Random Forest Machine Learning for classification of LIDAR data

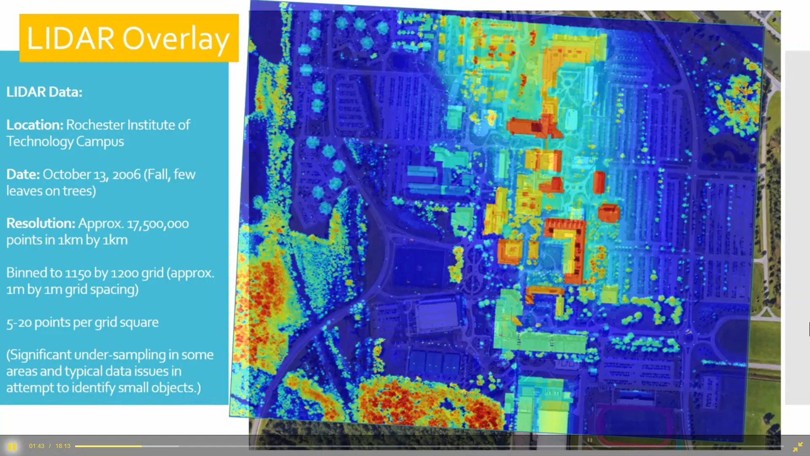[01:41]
This is an overlay of the max height for each grid cell. And then a lot of buildings. And then there's forest around the outside. And a lot of the small objects, vehicles, and people, lights that we want to try to identify as well.
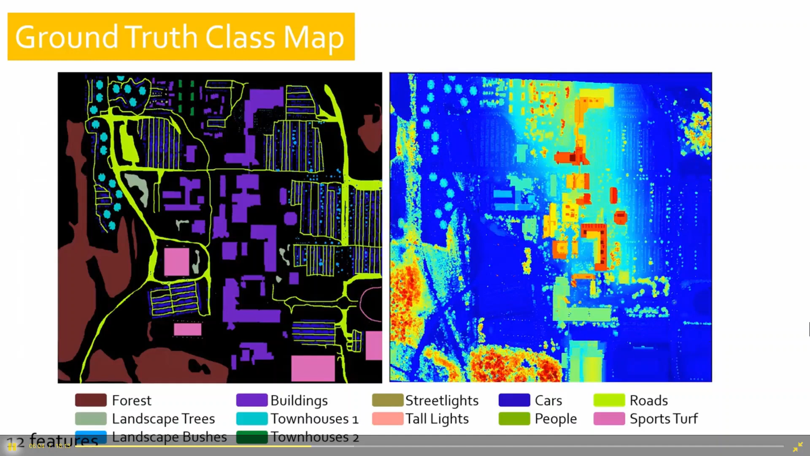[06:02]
And then roads, roads and sports turf. And again, those are, those are all pretty similar. So we're getting kind of down down to the, um, pretty, um, nitpicky, um, differences. Uh, so, and that's the landscape bushes.
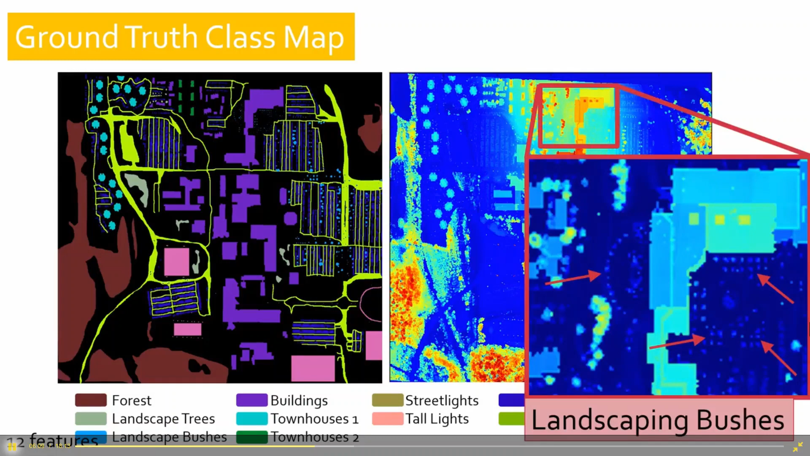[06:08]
And it's kind of hard to see on the, on the other one. So if we look at a, um, this line going across our data, and then we have plotted the later data for, um, for it, and we have the max, the mean, the min heights, um, you can look and you can see where the building, the, the max and the mean are, are fairly, the max and the mean are all very, um, very similar. Um, where you can see the trees, the, the max and the min are, are quite different.
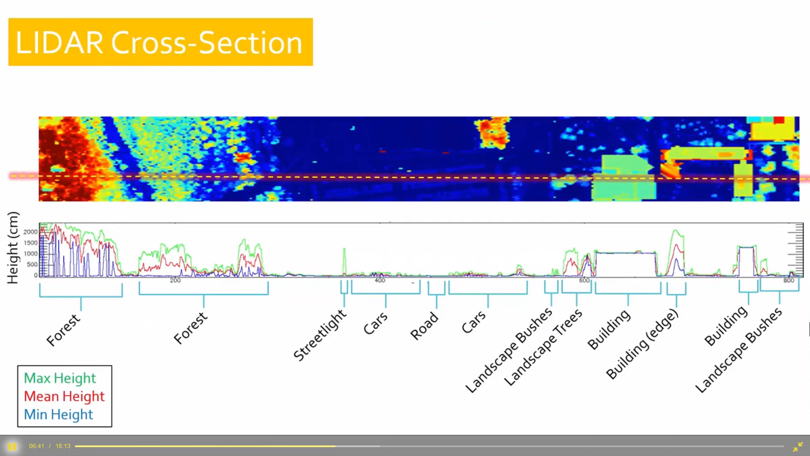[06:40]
So you can use this to kind of define what, what things are in your imagery.
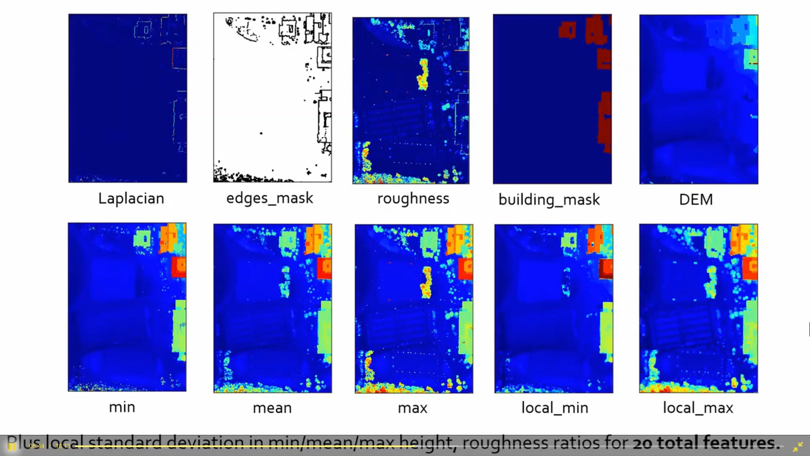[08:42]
So three by three and then five by five windows. Then we added a local standard deviation in the spatial area to look for areas that had a lot of fluctuation. And instead of having just a roughness mean minus max, we did some roughness ratios. Okay. And so here's random forest optimization.
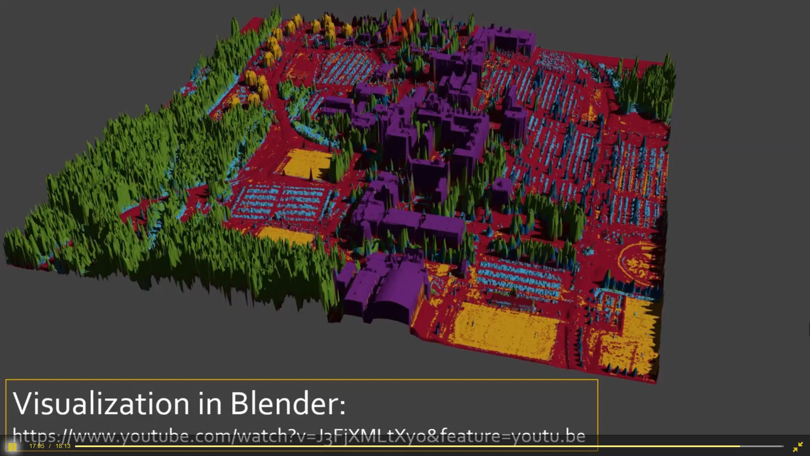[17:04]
These are two different types of student housing that we were very able, accurately able to separate out. Cars are in light blue. Sports fields are in this yellow. This is a sports field that wasn't in our ground truth class, but got labeled yellow. So that was kind of nice to see. The road got called red. And let's see, we have a fly through so you can see the area.
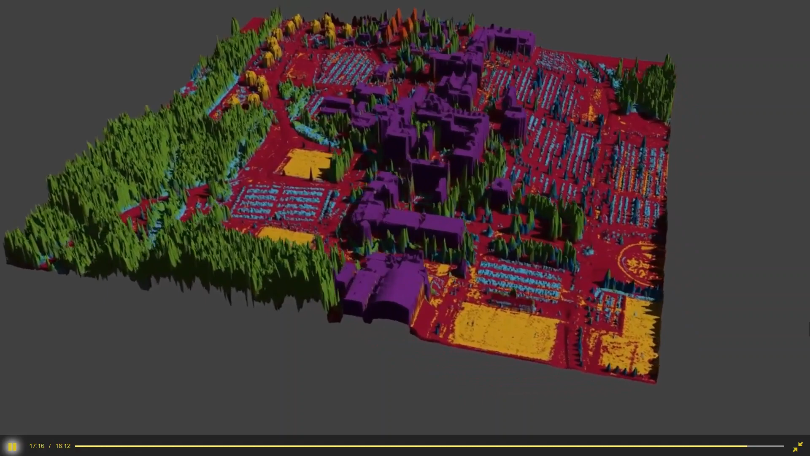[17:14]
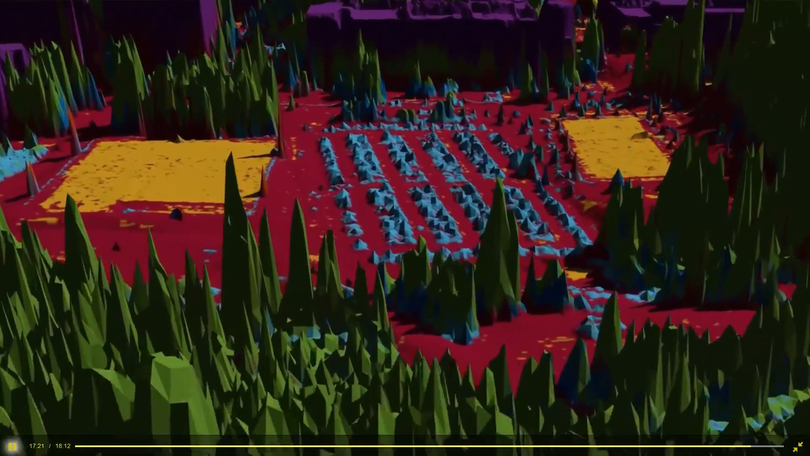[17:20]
So those are the townhouses that get separated out of different types of buildings. This is a parking lot with a lot of individual cars that get separated out nicely.
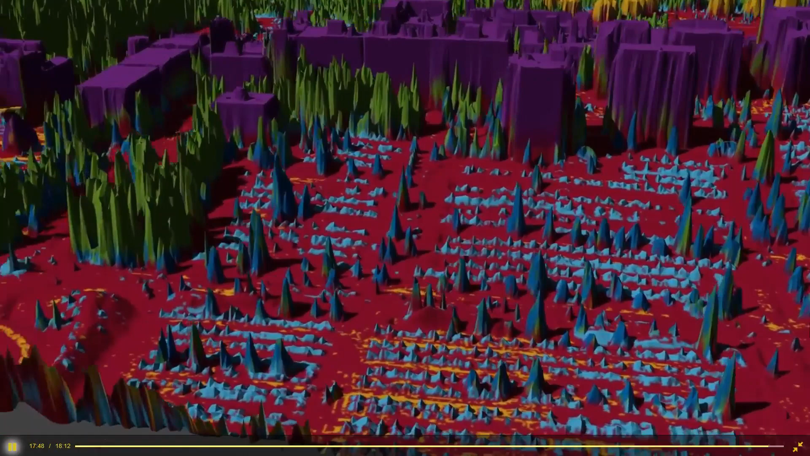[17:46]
And then more parking lots, sports fields.
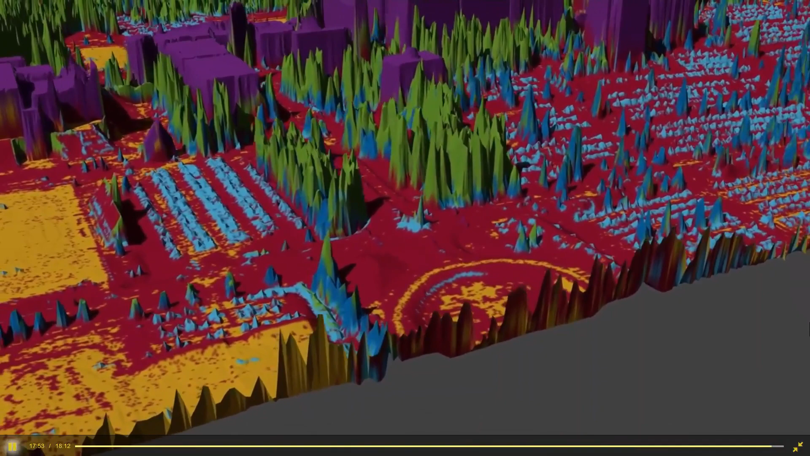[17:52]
And these were landscaping trees, but they got called forest, which probably based on the size, probably we could have said big tree, little tree bushes, or something like that, would have been better labels.